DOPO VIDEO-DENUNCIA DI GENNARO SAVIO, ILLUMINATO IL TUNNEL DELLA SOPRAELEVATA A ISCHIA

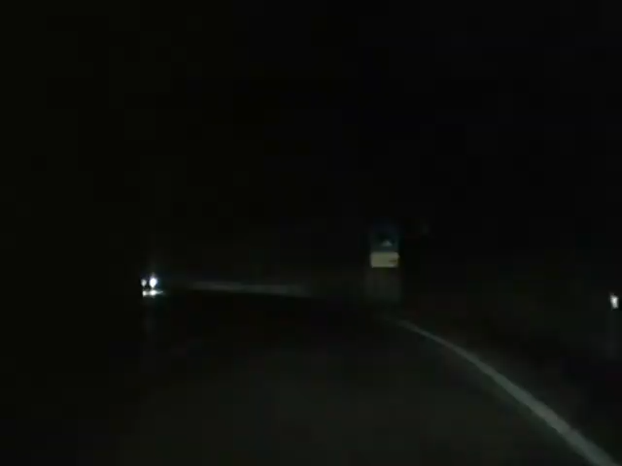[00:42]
Nelle settimane scorse ne avevamo denunciato il buio pesto e l'assurda pericolosità con un video denuncia prodotto dalla nostra redazione di PCML TV e col quale avevamo chiesto con forza il